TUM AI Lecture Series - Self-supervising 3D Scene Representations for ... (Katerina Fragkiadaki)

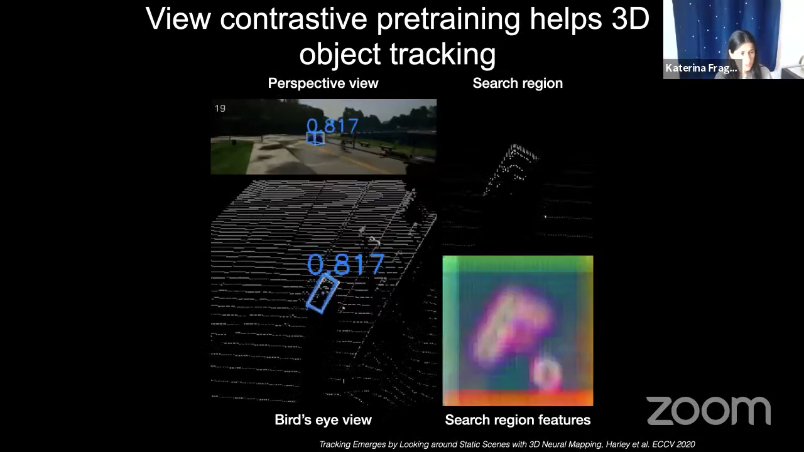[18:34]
And again, you never use annotations and you can track the objects reasonably well. Okay.
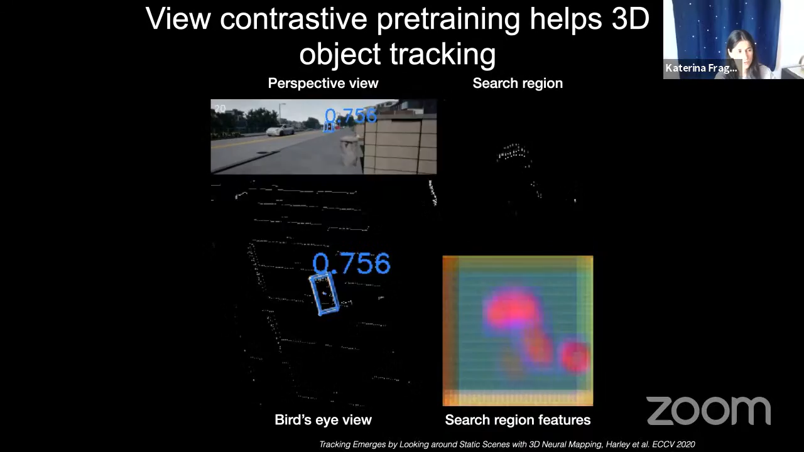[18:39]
So these features essentially do some correspondence over time, despite the fact that they were trying only for correspondences across views, never in a dynamic scene.
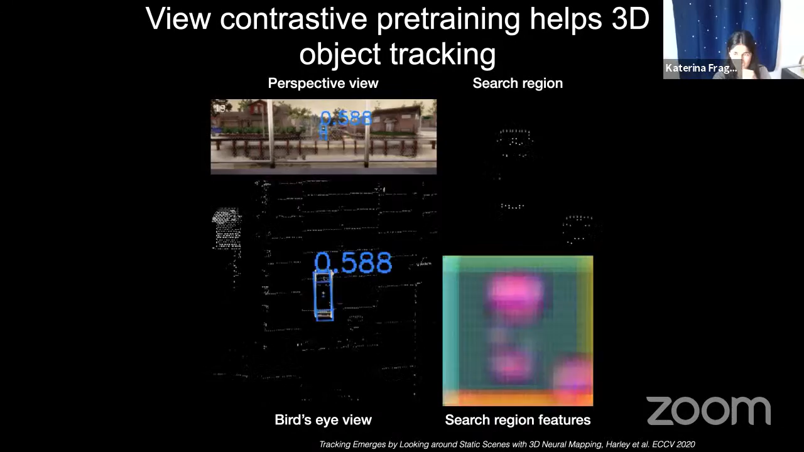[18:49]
And I can tell you exactly what are the problems of this architecture and why it doesn't do any better.
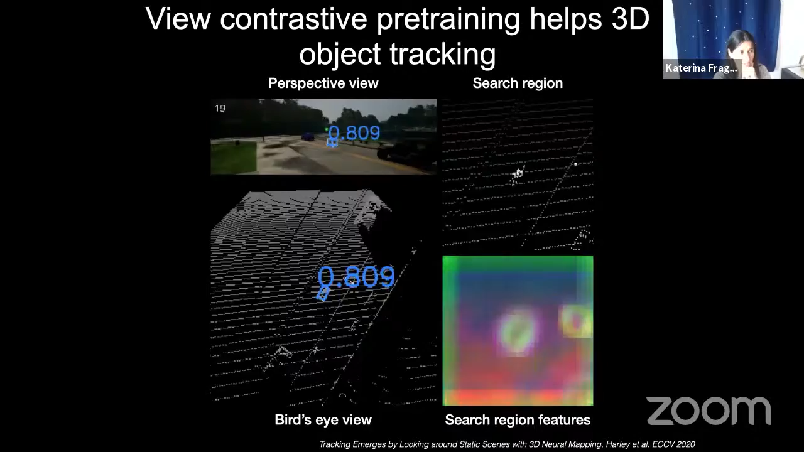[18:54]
And the main problem is that when you do this contrastive loss,
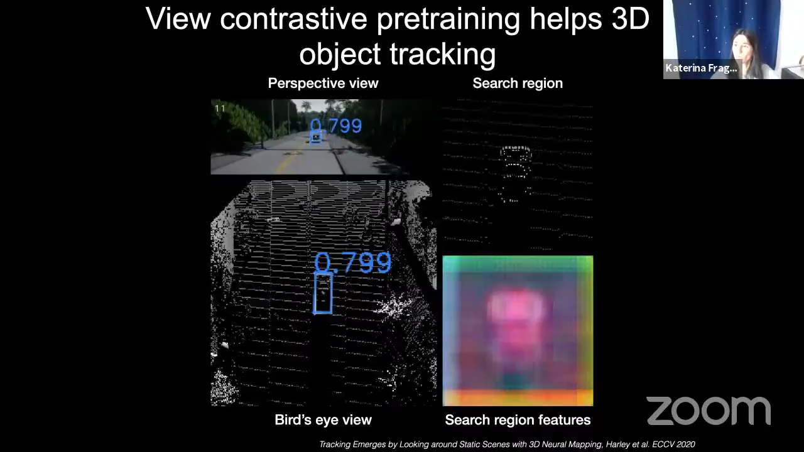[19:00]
the network will try to anchor on any context it can to discriminate to voxels.